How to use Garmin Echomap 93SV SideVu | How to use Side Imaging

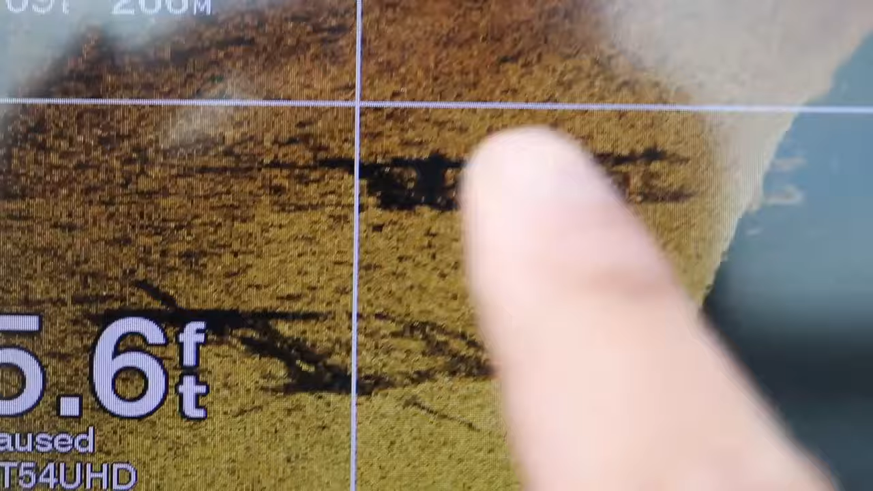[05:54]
The best way to make sure that you're on top of that piece of cover in this case a brush pile is actually to put a
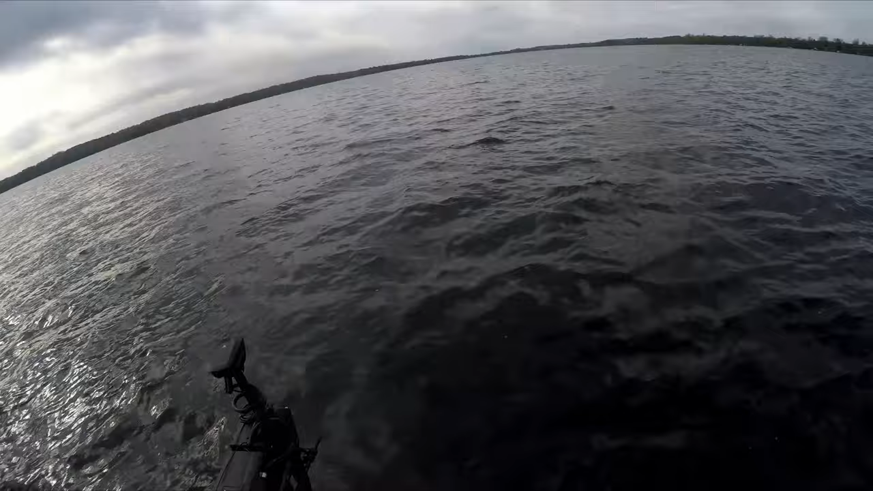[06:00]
waypoint down go back over it preferably with down imaging and then throw out a buoy marker to
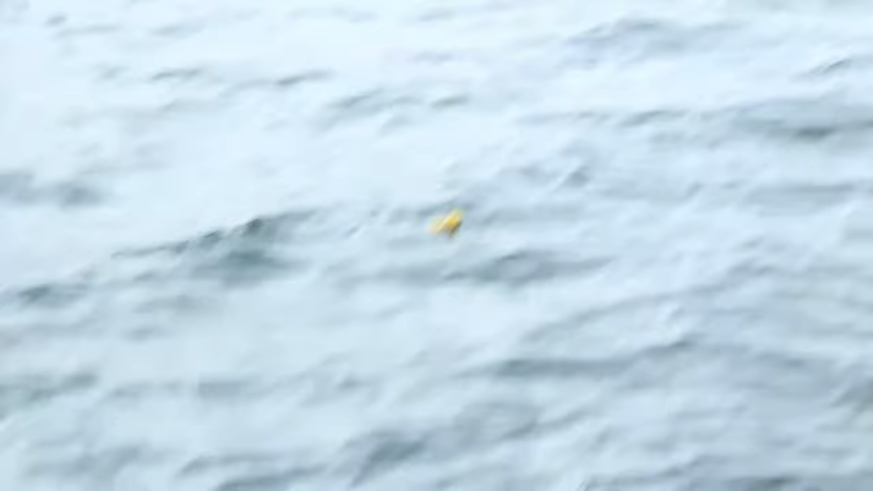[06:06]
make sure you are directly on top of it gives you something to cast at put some more crappie in the boat.
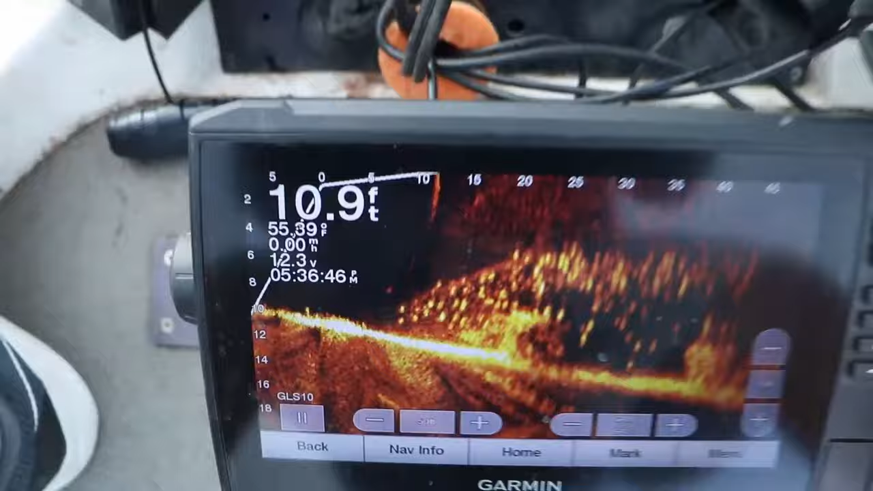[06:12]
On screen: depth 10.9 ft
So let's just clarify the range settings. So if I were to set my range from 40 feet left and right I
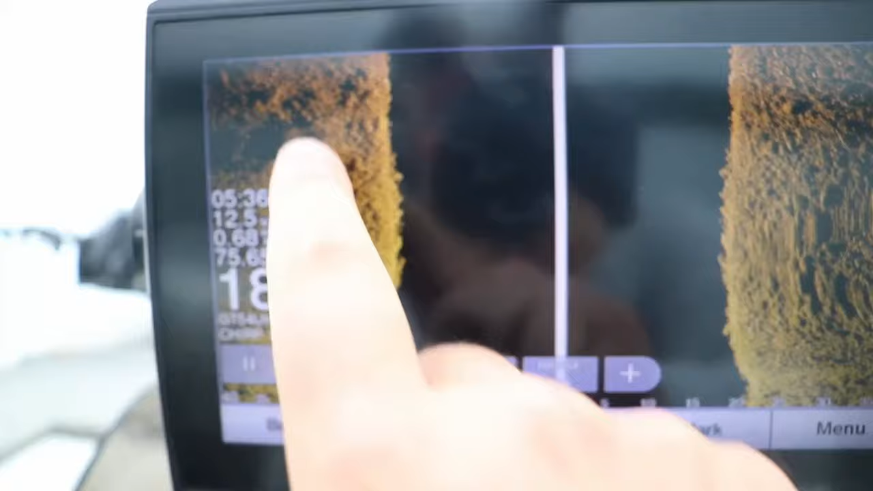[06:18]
don't actually get to see 40 feet left and right I have to take my range in this case the 40 feet minus the
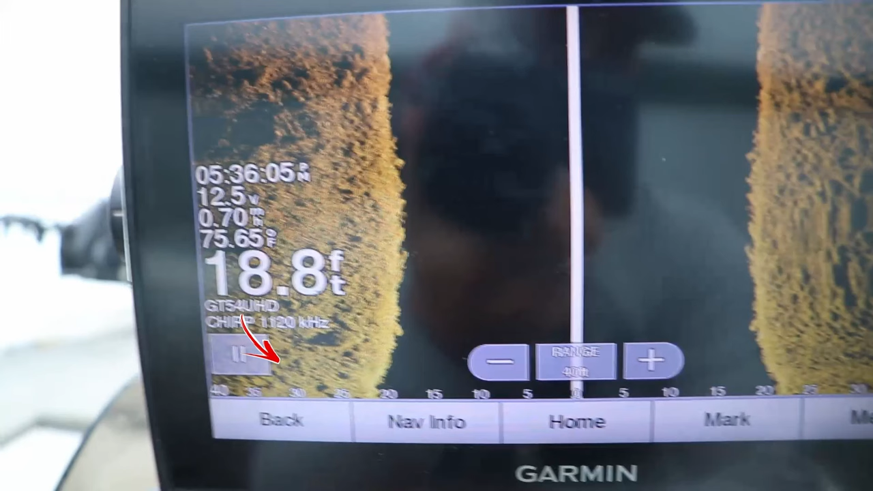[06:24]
On screen: depth 18.8 ft
total depth of the water and that's actually what I'm seeing left and right of the lake bottom.
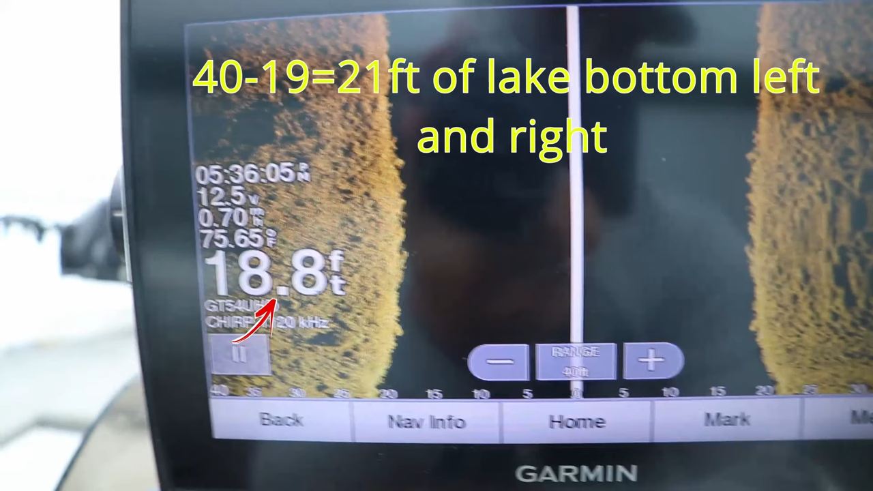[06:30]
On screen: depth 18.8 ft
So now that we have an understanding of distance let's talk about historical data.
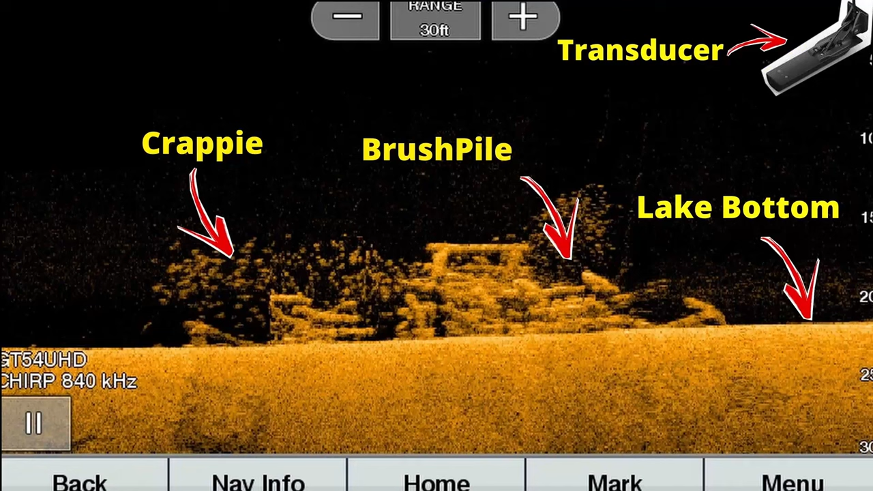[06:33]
If you remember from my 2d and down imaging videos any image that appeared on the far right of the screen was directly underneath the transducer.
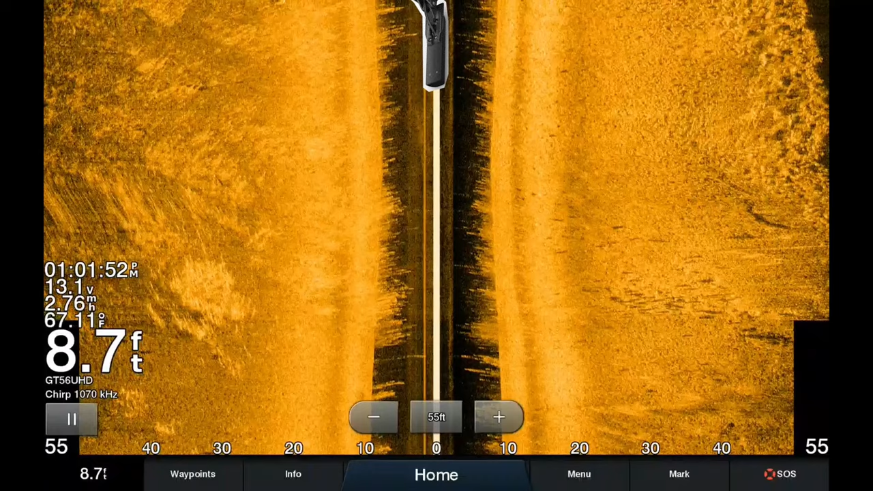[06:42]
On screen: depth 8.7 ft, water 67.11°F
Now on side imaging because the transducer is located on the top center of the screen any image that appears at the top of
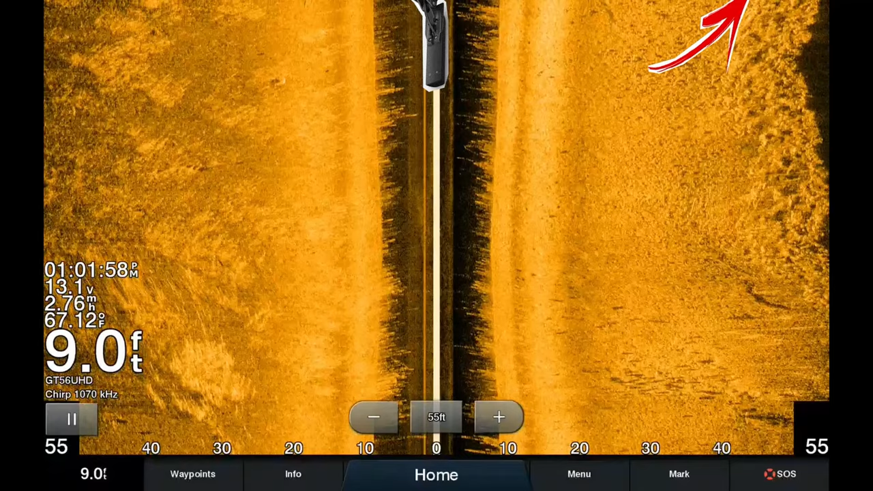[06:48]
On screen: depth 9.0 ft
either the right or left of the screen as they populate up on the screen they come from
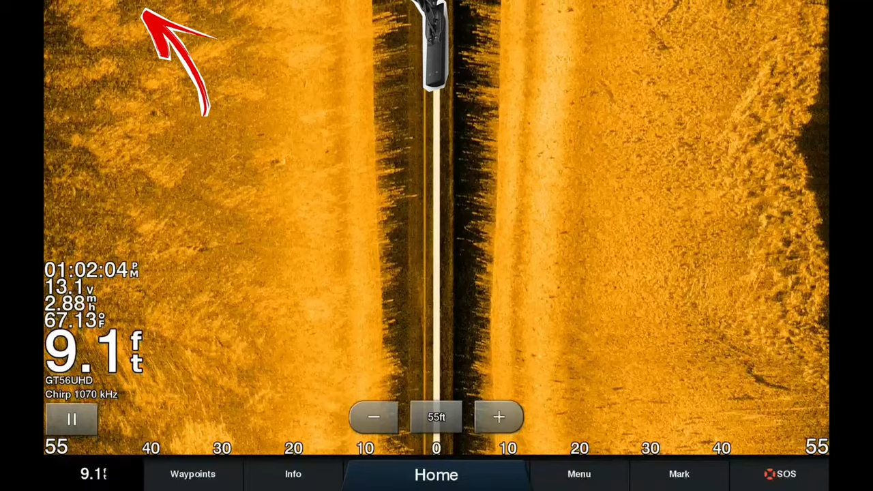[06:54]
On screen: depth 9.1 ft, water 67.13°F, speed 2.88 mph
the top of the screen as soon as they get to populate as soon as they start to populate on the screen they are
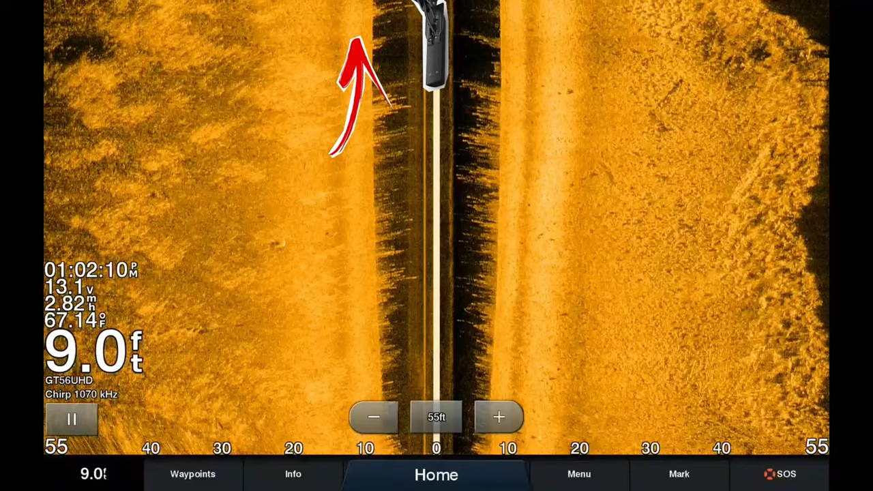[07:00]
On screen: depth 9.0 ft, water 67.14°F
either directly underneath the boat if they're in the black space or if they're in the gold space to the right or the left of the boat they're directly to the right or the left.
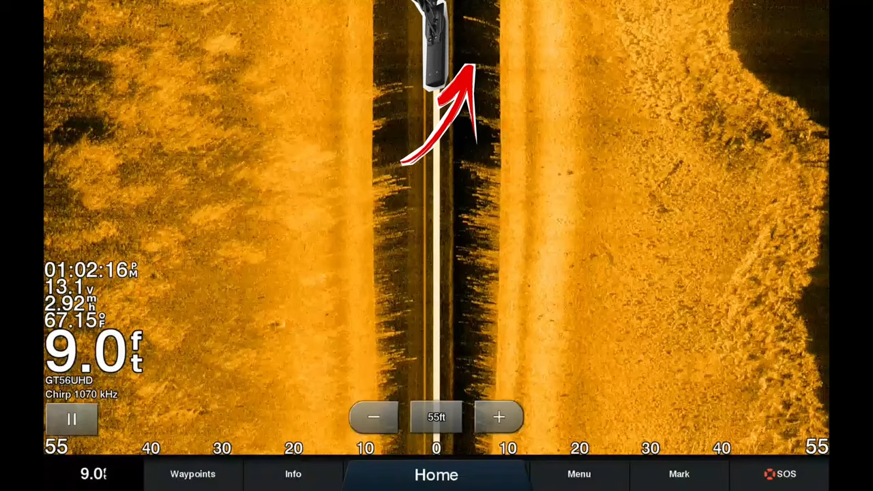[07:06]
On screen: depth 9.0 ft, water 67.15°F
As the images scroll from top to bottom those images are now further behind the boat if the boat is moving.
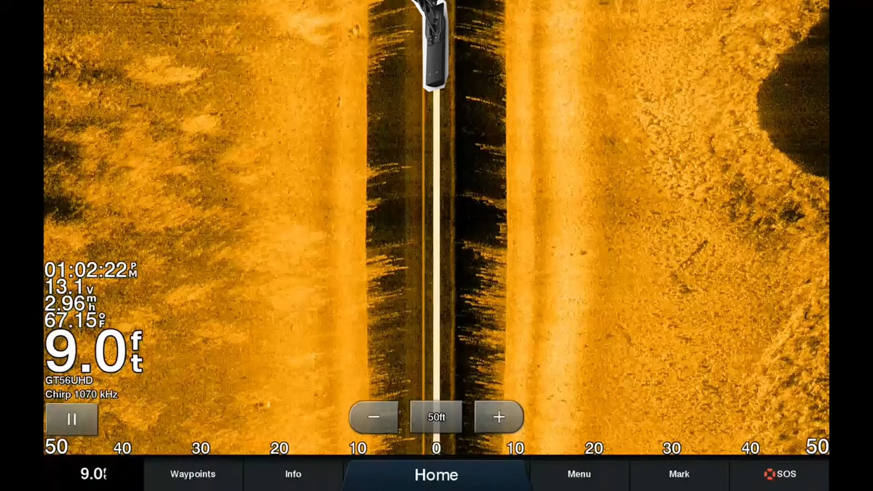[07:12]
On screen: depth 9.0 ft, water 67.15°F
That's a big caveat and it's important to understand.
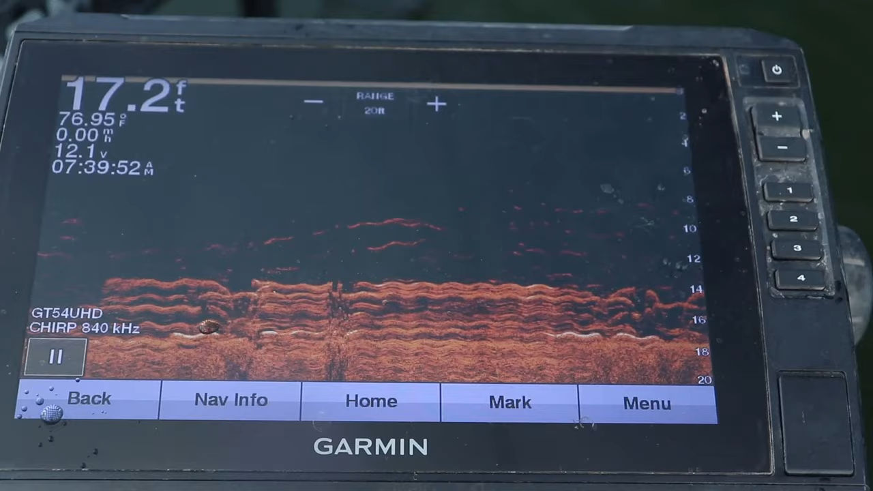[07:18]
On screen: depth 17.2 ft, water 76.95°F
If the boat is not moving the screen will still scroll from top to
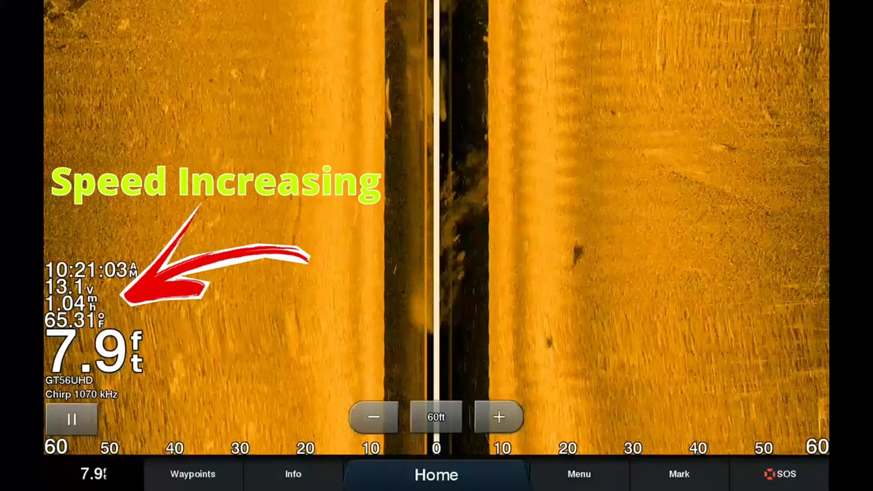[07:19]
On screen: depth 7.9 ft, water 65.31°F
bottom but the image will be elongated or blurry just like the 2d and down imaging videos that I previously made.
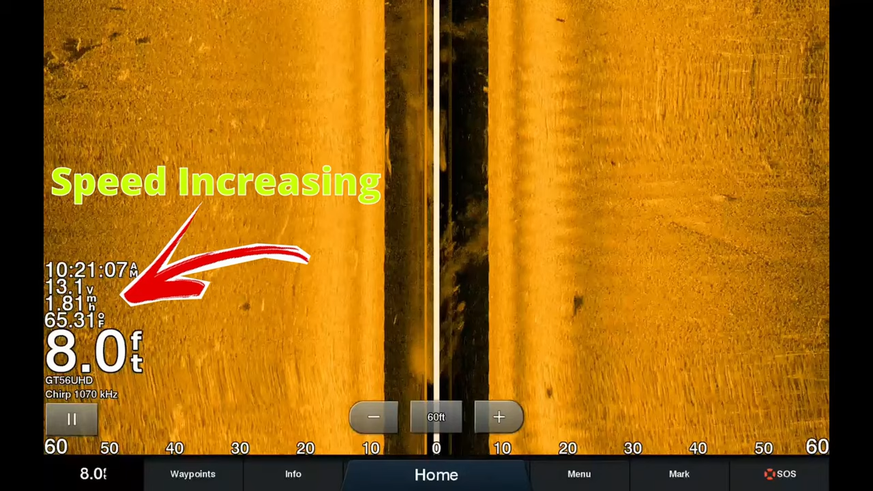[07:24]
On screen: depth 8.0 ft, water 65.31°F
So now that we've covered all the settings on this Garmin Ecomap 93SV let's